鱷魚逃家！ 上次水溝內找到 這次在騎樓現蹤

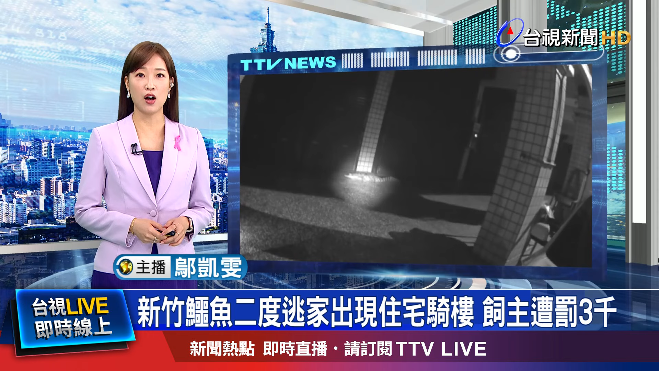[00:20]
警方事后也依违反社违法送办，新竹地院则裁定罚还3000元。 夜晚的骑楼静悄悄的，哎，手电筒一照，竟然有一只鳄鱼。 啊，它不用眨眼睛了，它是活的吗？ 它活的。 光束直照鳄鱼的眼睛，那对锐利的双眼反射出刺眼的白光。
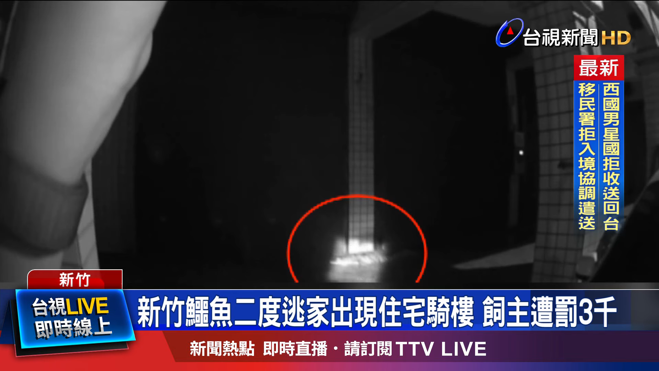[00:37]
刚才等下会不会一个疯狂啊，就跑过来？ 鳄鱼就近在眼前，大家都小心翼翼。